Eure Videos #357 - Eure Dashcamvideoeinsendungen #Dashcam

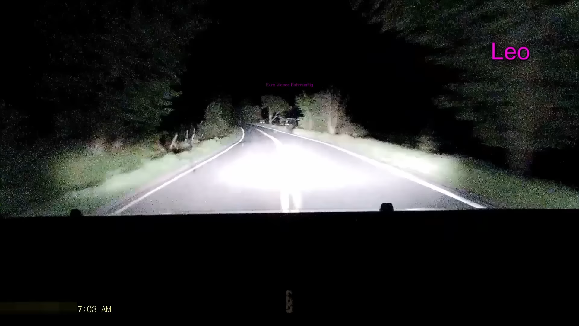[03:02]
Hier, Vollgas, Soda. Holy shit. Wo ist denn Kuh da? Ist denn fucking Kuh da? Fuck. Holy...